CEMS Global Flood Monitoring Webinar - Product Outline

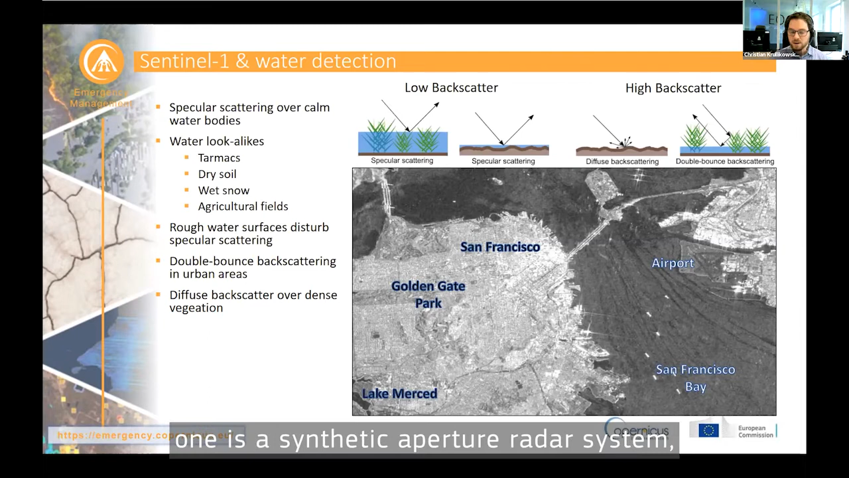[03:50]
And Sentinel-1 is a synthetic aperture radar system bringing sensor-specific strengths to monitor floods from space.
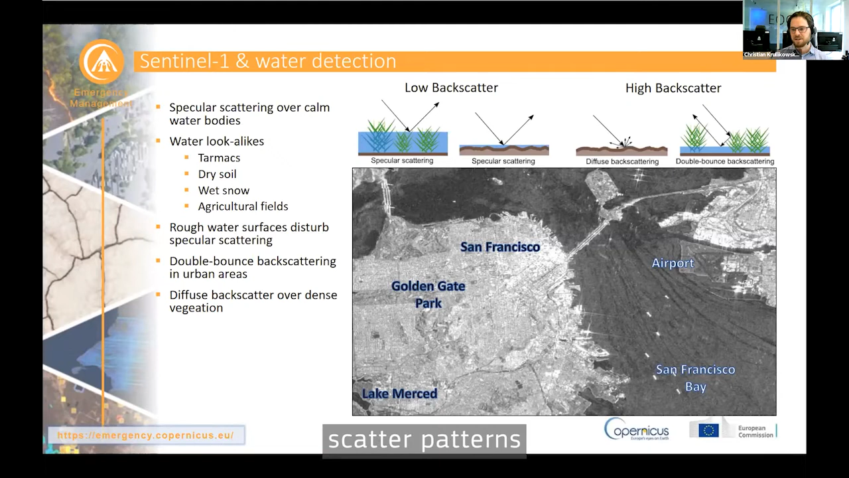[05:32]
patterns like here in the Golden Gate Park in the eastern part of San Francisco. There we can observe some contrast between water and non-water features but that doesn't have to be the situation.